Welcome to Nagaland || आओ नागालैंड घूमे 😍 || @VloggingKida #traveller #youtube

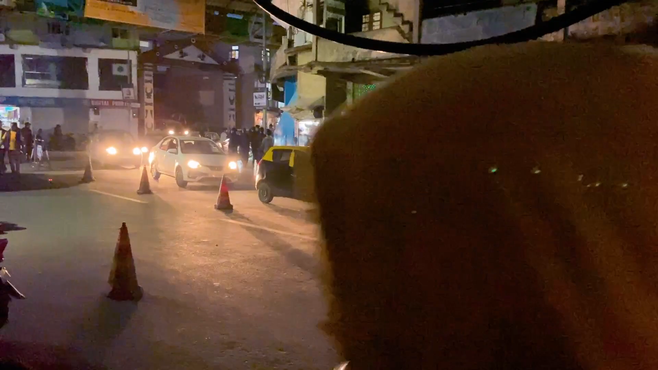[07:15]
इवनिंग टाइम में बंद हो जाता है ये सब, भीड़ तो है जो भी है थोड़ा बहुत, नहीं बहुत ज़्यादा है, लेकिन जो दुकानें हैं वो बंद हो रही है धीरे धीरे।